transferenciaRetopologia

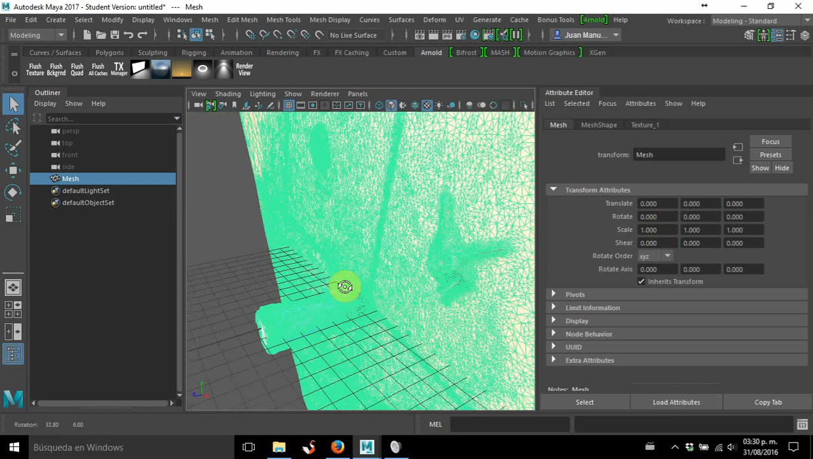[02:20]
Primero que nada, esto contra nuestros ejes está girado, entonces vamos a desgirarlo.